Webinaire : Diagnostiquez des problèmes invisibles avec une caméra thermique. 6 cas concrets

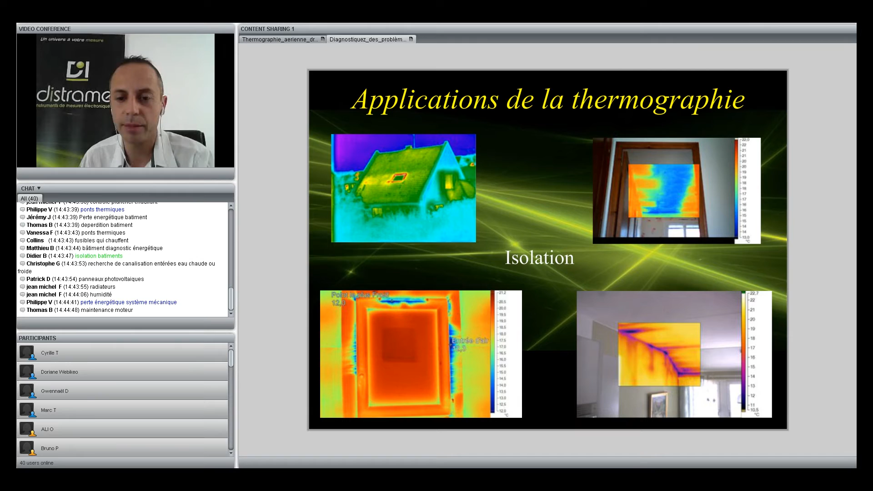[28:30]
Donc ça peut être un coût non négligeable au niveau facture, donc ça, au niveau énergétique, c'est vraiment intéressant sur ces mesures. Tout ce qui est installation de chauffage, possibilité de voir là tout ce qui est phénomène de circulation de fluide, donc par exemple système de plancher chauffant, donc on a la possibilité en fait de voir si le circuit fonctionne convenablement ou pas du tout, et si vous avez un défaut sur le circuit, de pouvoir localiser exactement où se trouve le défaut et de pouvoir en
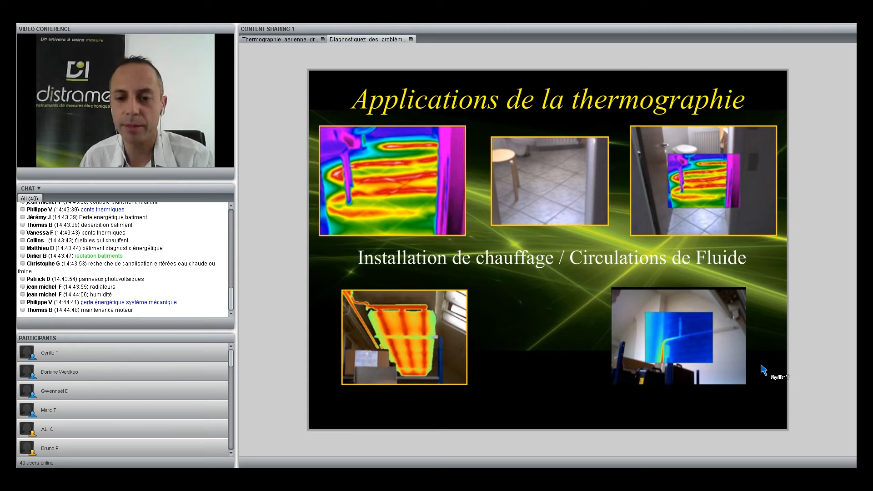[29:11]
fait agir rapidement et surtout éviter de casser tout le carrelage. Au niveau des circulations de fluide, ça va vous permettre de déceler si vous avez des conduites qui sont totalement obstruées, de pouvoir agir à ce niveau-là. On parlait aussi de détection d'humidité.
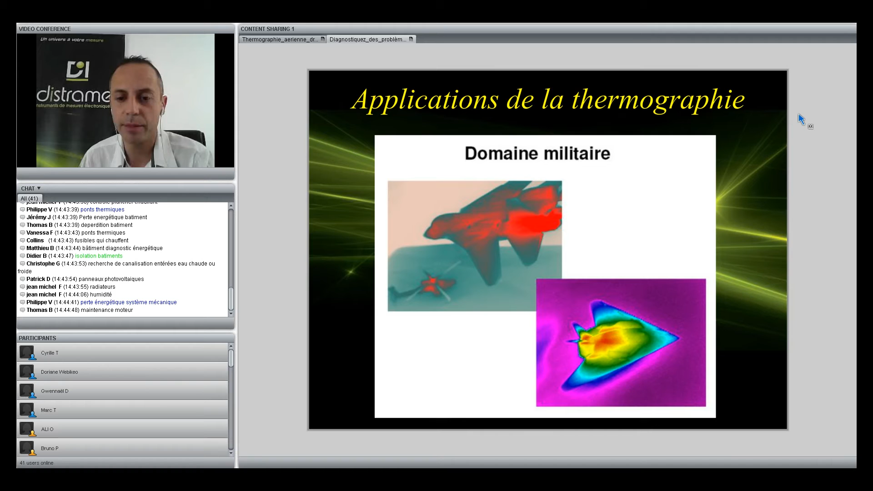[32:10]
Et lorsqu'on va enlever en fait ces bâches chauffantes, on va utiliser la caméra thermique pour pouvoir déceler si on a des défauts sur les dérives arrière. Donc, si on a une déperdition qui est homogène ou pas du tout. Donc, c'est extrêmement varié dans ce domaine-là.
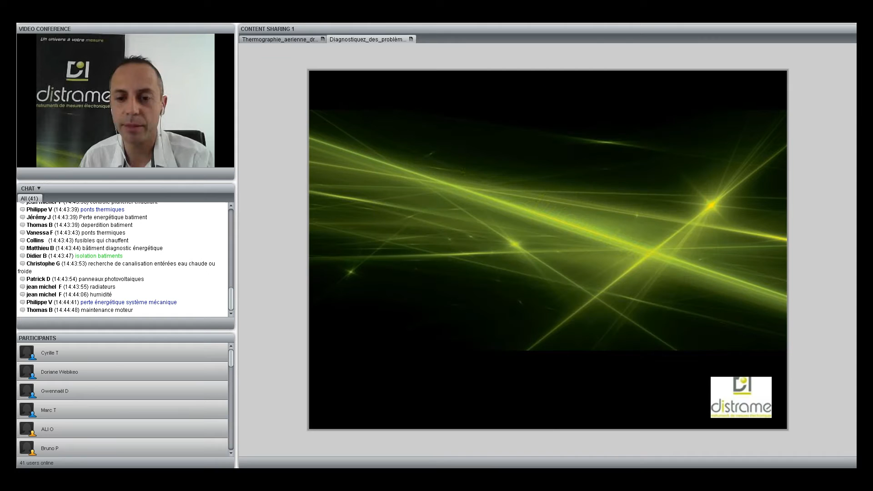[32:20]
Donc, je ne sais pas si vous êtes aussi féru de sport automobile.
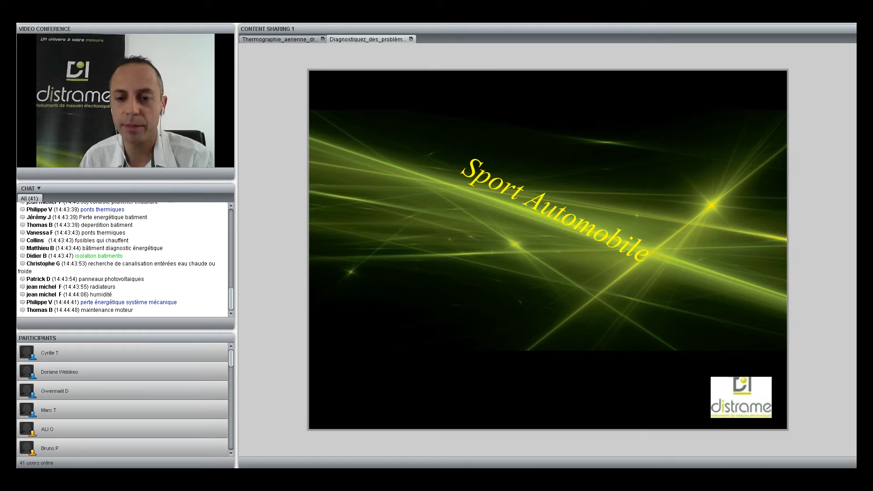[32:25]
Donc, si vous regardez par exemple la Formule 1 à la télé, donc on utilise la thermographie pour pouvoir examiner en fait le comportement des pneumatiques.
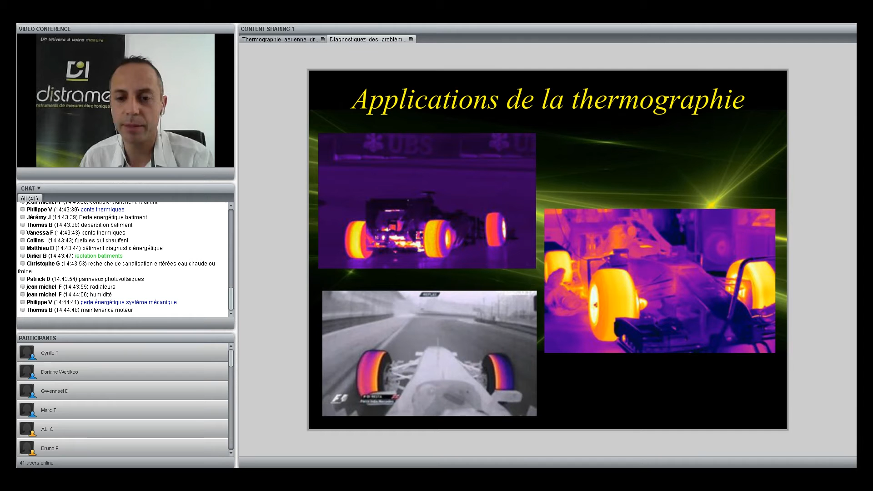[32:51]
Et aussi sur la partie freinage, les plaquettes de frein, tout ce qui est plaquettes et la gomme en fait, donc savoir si on a une augmentation anormale, une montée anormale en température.
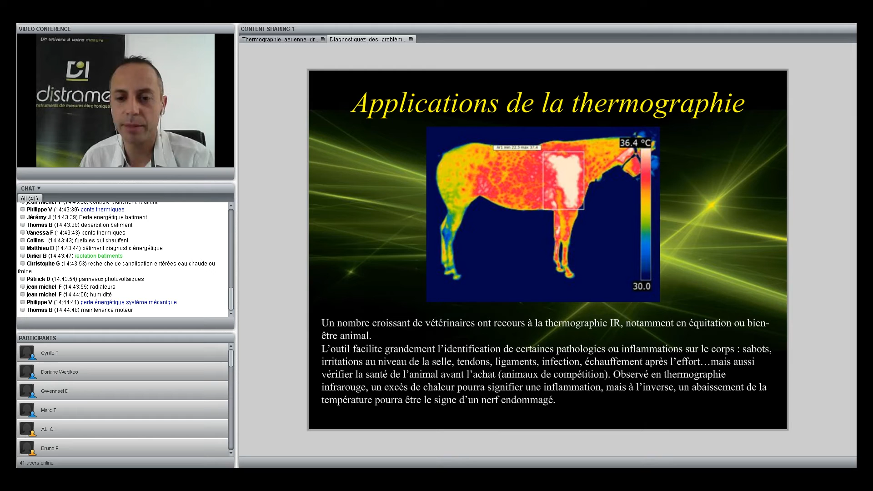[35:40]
Donc ça peut être aussi utilisé pour tout ce qui est excès de chaleur. Donc un excès de chaleur peut être identifié comme une inflammation, mais à l'inverse, un abaissement de la température peut être le signe d'un air qui est endommagé. Alors c'est vrai qu'on a tendance à assimiler une caméra infrarouge et une caméra thermique.